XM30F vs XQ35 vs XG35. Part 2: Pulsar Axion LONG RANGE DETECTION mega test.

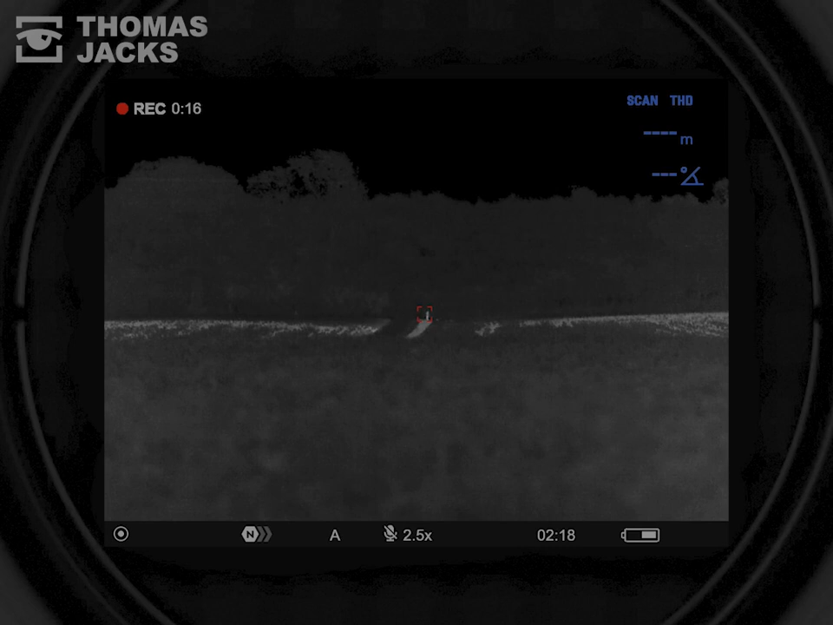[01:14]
which as it turns out to be as accurate as they say it is yep 535 meters
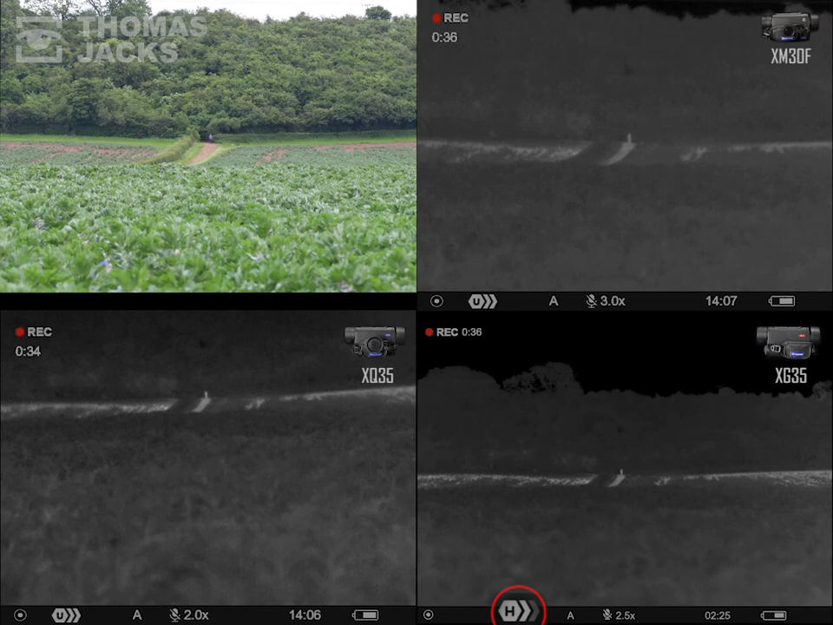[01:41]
now the XM30F in the top right corner
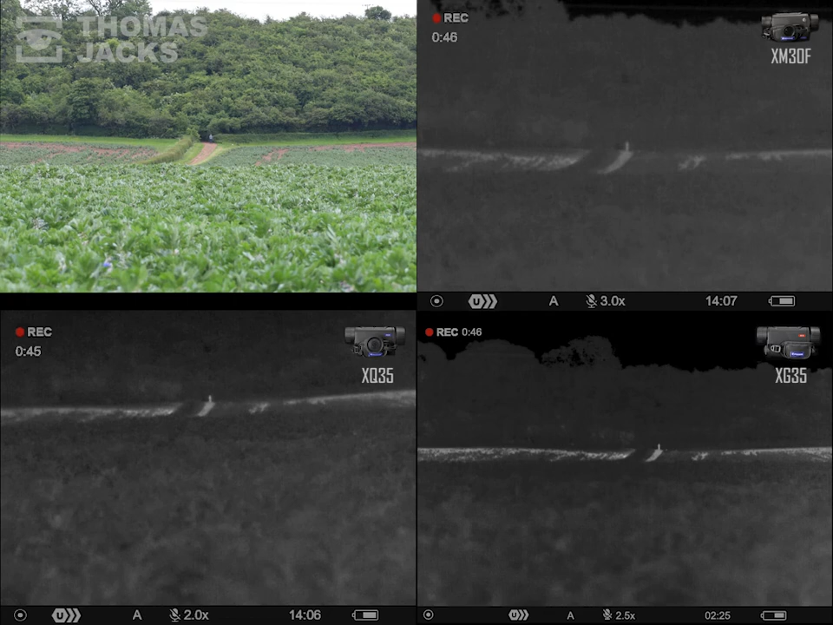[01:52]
and now the XQ35 in the bottom left so you can just about make out that small thermal target and the light with each Axion because we know where they are but let's zoom in first on the XG35 its sensor is so packed with pixels it will digitally zoom from two and a half to times five times ten and times twenty magnification providing some nice detail and it easily detects the small thermal target and the light now the XM30F it's got